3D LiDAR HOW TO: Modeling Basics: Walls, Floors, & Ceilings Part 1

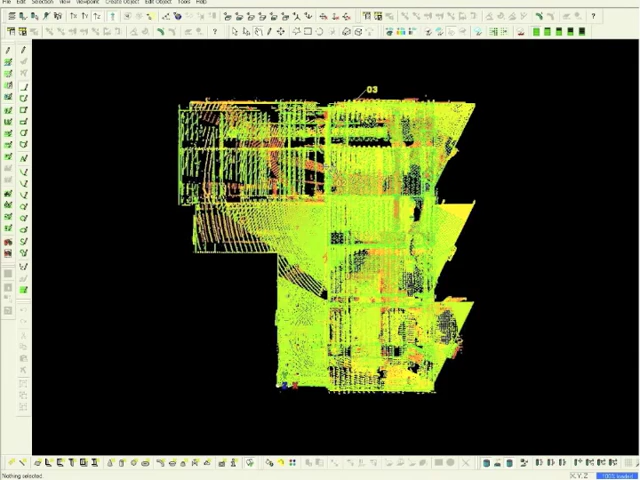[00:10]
After opening the Model Space dataset, select the Layers icon. From the View Properties window, highlight Walls, set them as Current, and the highlighted area will now be in Bold. Click OK.
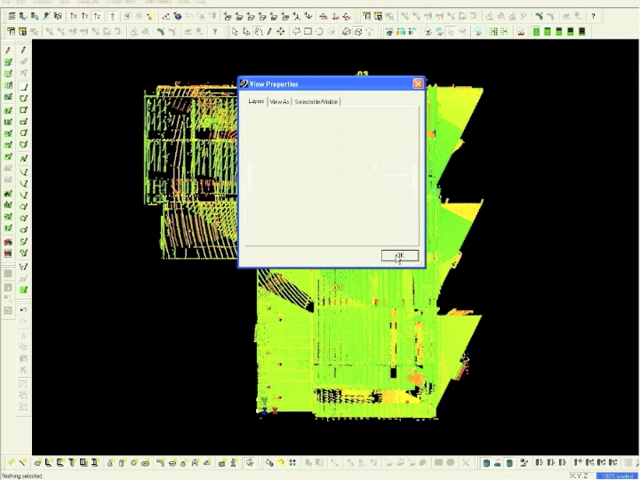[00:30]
In order to isolate the area we plan to model, choose View from the main toolbar. Toggle down to Set Limit Box by Cursor. Expand the box to the outer perimeters. Reduce the area size by dragging the cursor.
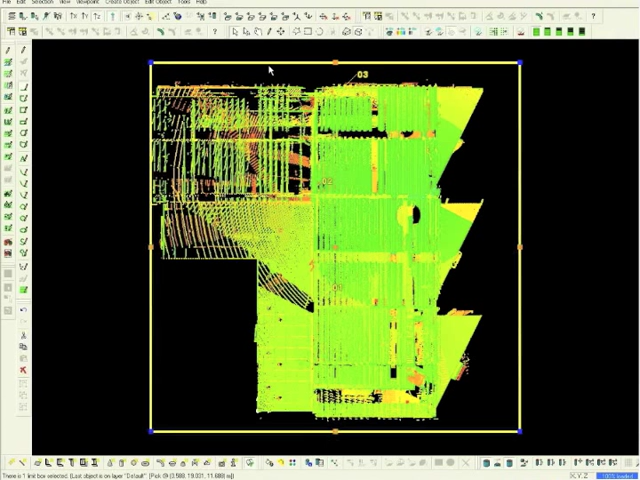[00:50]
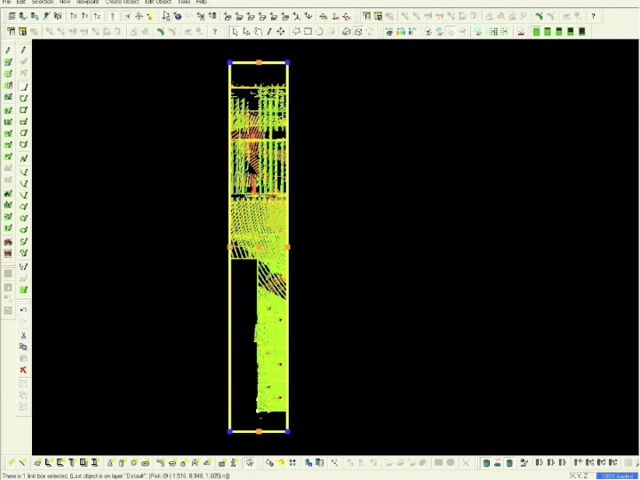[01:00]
From the toolbar, select the Left View icon.
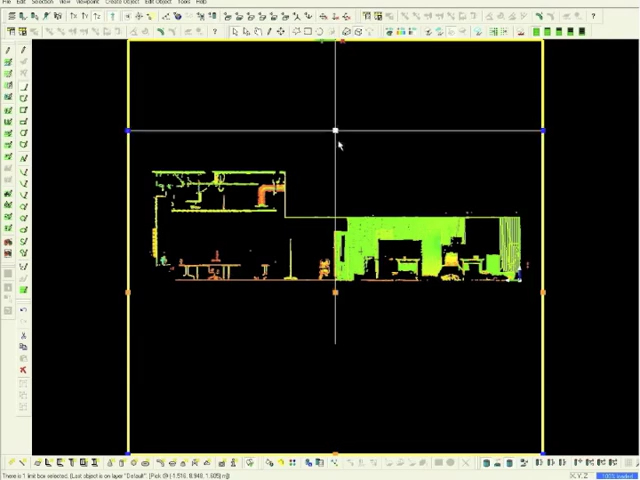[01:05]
At this point, it is important to model the wall from the scanner's perspective. To lock into this area, select the Disable Viewpoint Rotation icon from the toolbar. Similar to 2D modeling, we begin by picking a point and selecting our reference plane to this point by selecting the Set Plane Origin at Pick Point from the side toolbar.
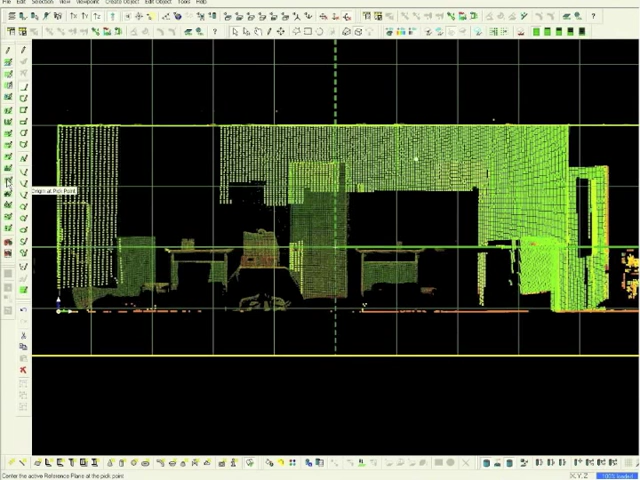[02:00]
This gives us the area to model. Now select the icon Set Plane Origin at Pick Point. This locks the reference plane onto the pick point. To complete this step, simply hit the space bar. Now choose Cut Plane from the Tools option on the main toolbar. Expand and select Set from Active Reference Plane. At this point, the reference plane can remain visible or, if it clutters your view, it can be removed.
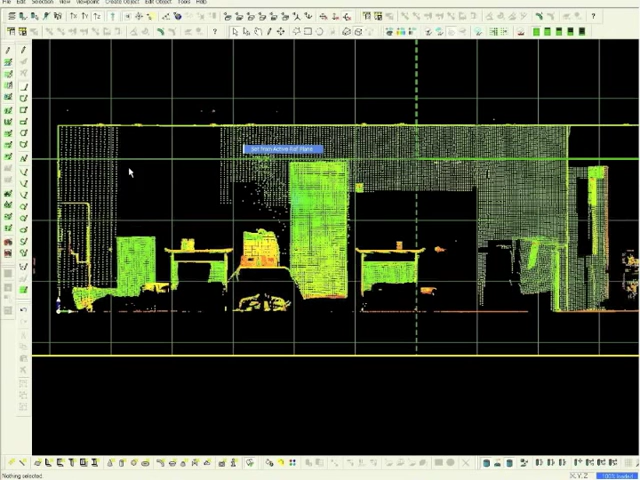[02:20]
To begin modeling the wall, select the Polygon icon from the side toolbar.
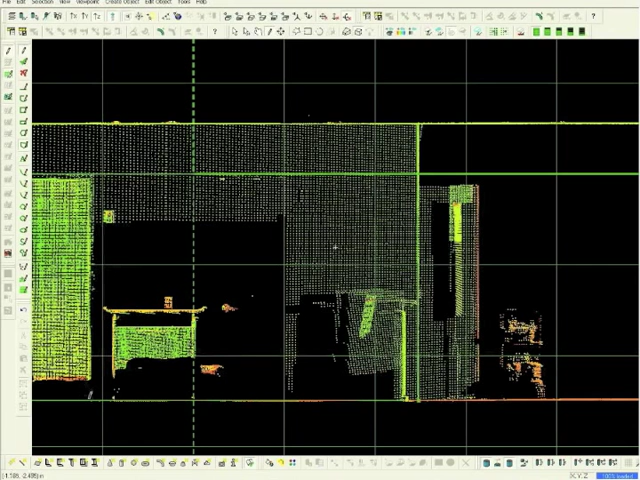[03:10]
Next, choose the color of the wall and the corner of the wall and the corner of the wall.
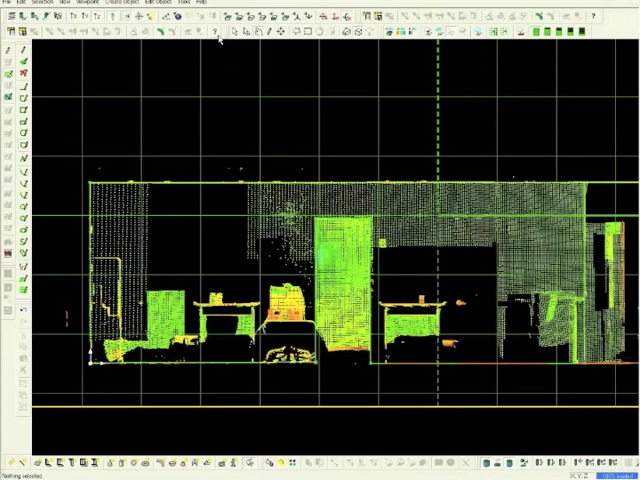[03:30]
Use the 2D Drawing Mode icon, right mouse click, and create a drawing. The orange grips of the polygon line should be visible.